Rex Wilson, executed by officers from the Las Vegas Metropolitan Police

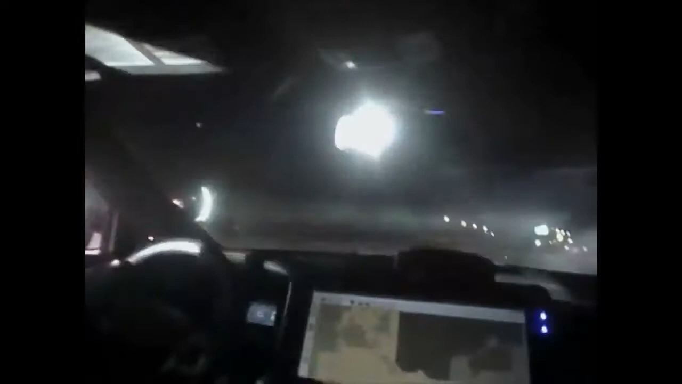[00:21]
He's a third vehicle. Again, looks like a white male. He's on the ramp. His tire fell off. His tire fell off, bro. It looks to be the only option at this point. His front left tire is on the
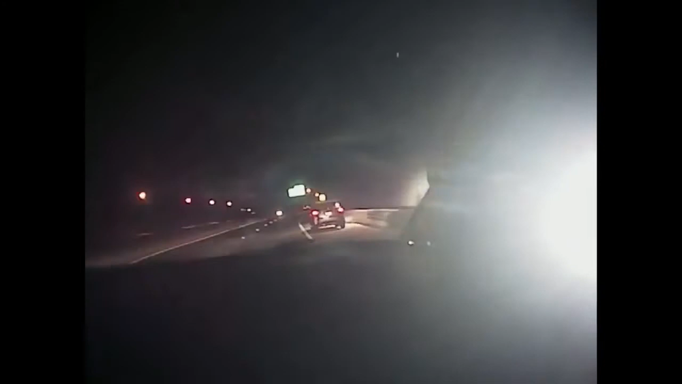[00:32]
ramp. He's under 40. You can fucking pit that dude out. Get him before he gets off. Pit that fucker out right now. All right, I've got to get him. Go ahead and hit him.